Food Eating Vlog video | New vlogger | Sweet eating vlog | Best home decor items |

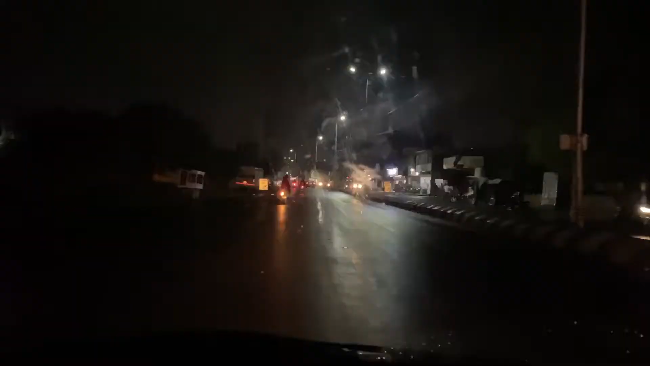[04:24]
बारिश आप देख सकते हैं सडकें इतनी अच्छी गीली हुई है और इस इस नाइट व्यू ऑफा सिटी जोदपुर बहुत
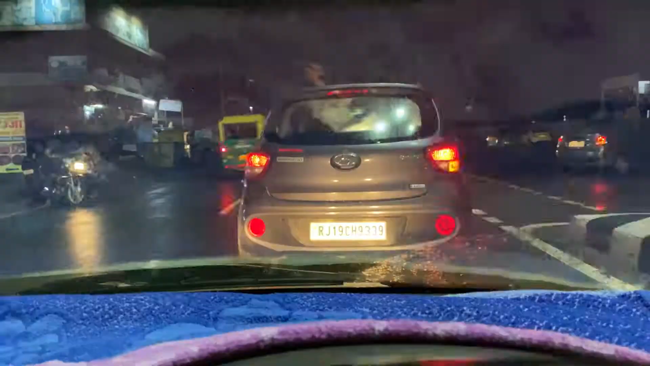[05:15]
साही डिरेक्शन में जारी अब इसको देखो बेवकुफ को यह राइट हैंड साइट का